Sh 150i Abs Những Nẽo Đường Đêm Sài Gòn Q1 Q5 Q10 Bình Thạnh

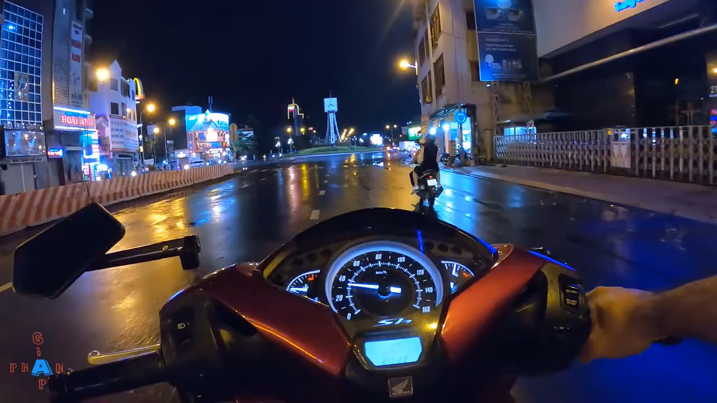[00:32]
đại khái là số đường chính. Rồi đây là Bùng Binh Điện Hữu, đồng hồ này chỉ 8:15. Rồi lên cầu Điện Hữu luôn, trời mưa đường phố sạch sẽ mát mẻ. Wow, cảnh đẹp nè. Phía đằng xa đó là cái khu 81 tầng lên mà.
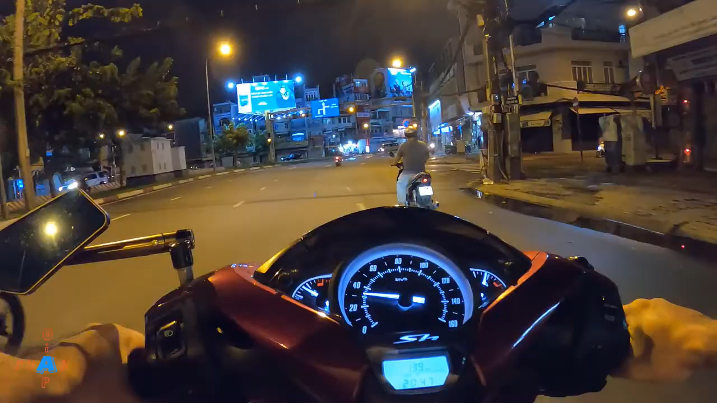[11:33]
Châu Văn Liêm. Đó nhà bạn Cao Minh là mình kia.
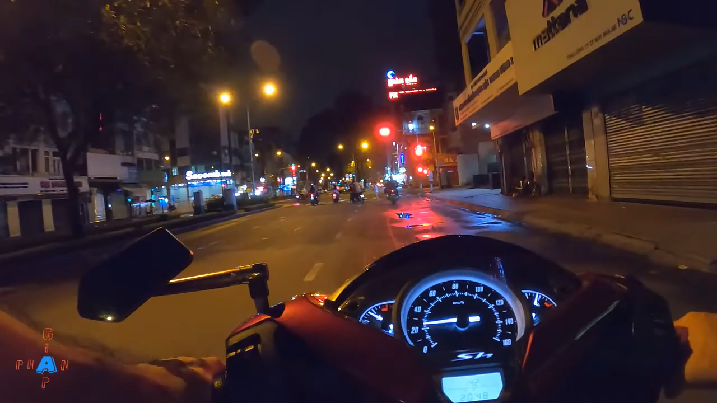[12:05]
Châu Văn Liêm. Trời ơi, cảnh tượng hai bên đường vắng que luôn.
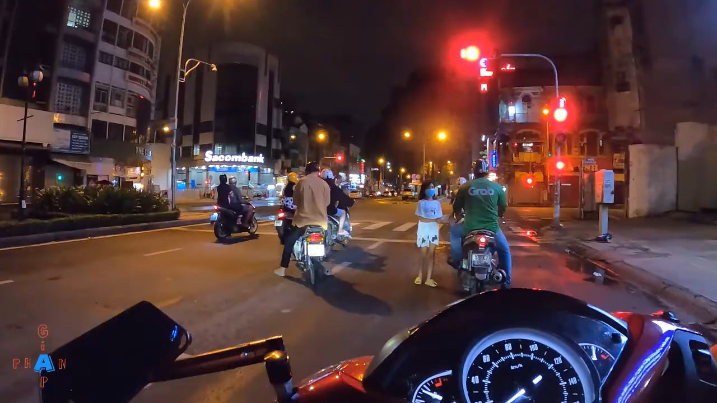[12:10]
Chải nè.
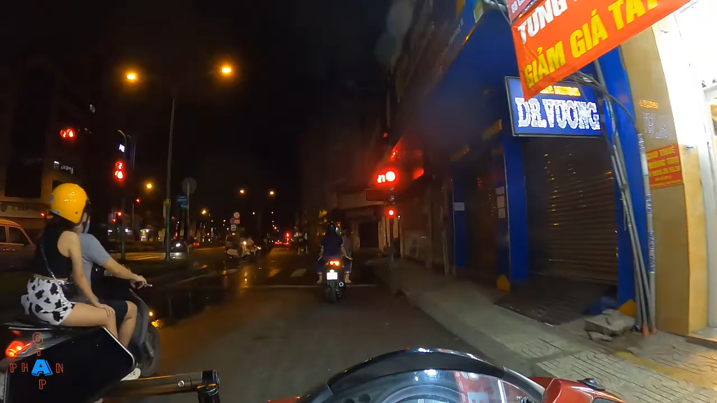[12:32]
Thôi nhưng mà không đi Nguyễn Chải, hôm bữa đi Nguyễn Chải rồi, về đi ra Hồng Bàng.
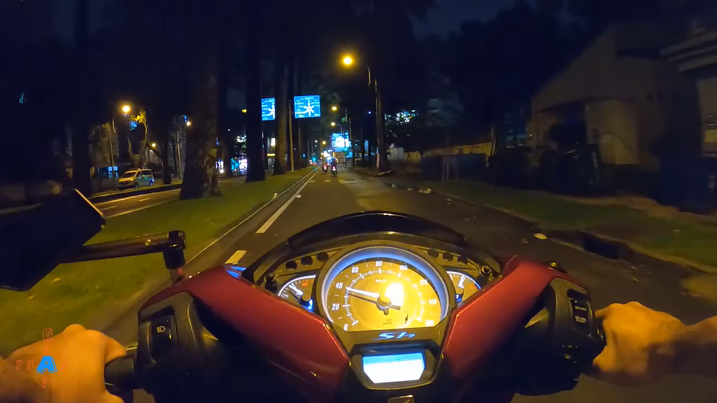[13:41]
bên ngã 6 gì đây, ngã 6 An Dương Vương.
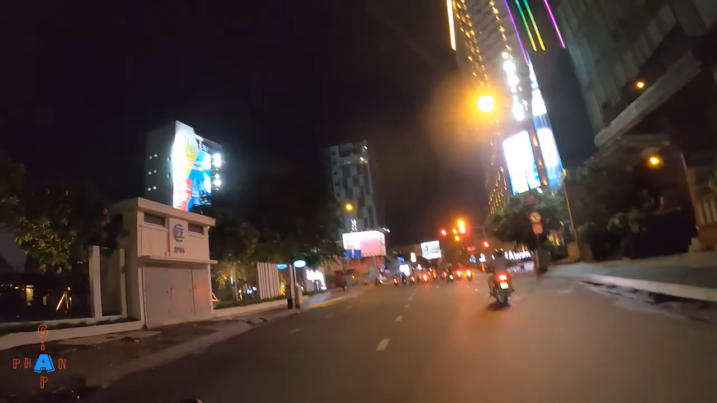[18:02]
La Vela Sài Gòn, khu căn hộ cao cấp quận 3. Quá dữ luôn. Rồi thôi, đây là về kết thúc cuộc hành trình ngày hôm nay. Về ăn bánh mì đi, cuộc hành trình ngày nay đi, để ra hai ổ bánh mì đó, không làm gì hết.